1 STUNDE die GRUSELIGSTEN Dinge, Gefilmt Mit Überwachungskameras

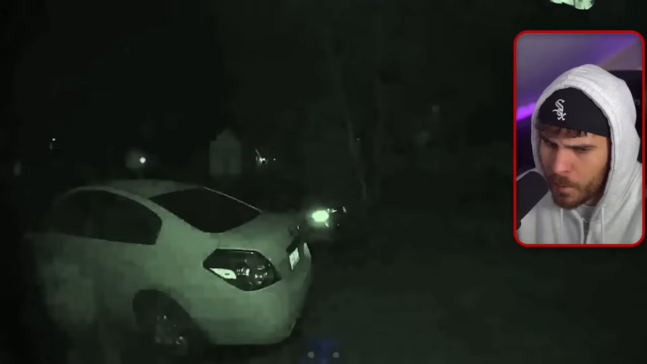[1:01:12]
Seine Kamera fing einen Mann ein, der an der Tür seines Hauses klingelte. Unmittelbar danach kniet er sich mit einem Gegenstand in der Hand hinter sein geparktes Auto. Oh mein Gott. Oh mein Gott. Er zeigt Anzeichen von Unbehagen. Er atmet schwer und wischt sich den Schweiß von der Stirn. Der wollte safe einen Überfall machen oder so. Safe. Guck mal, der versteckt sich hinterm Auto so.
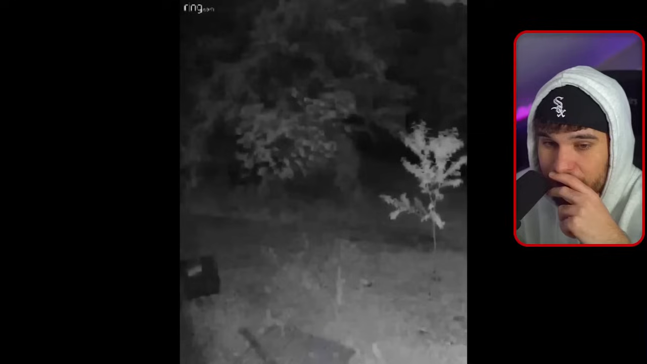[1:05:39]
Andrew hat das folgende Video auf Reddit hochgeladen, in dem es heißt, dass mit seiner Ring-Kamera etwas Seltsames aufgenommen wurde. Ghost captured in backyard. Das ist ein Geistanschein. Was ist das denn? Was ist das?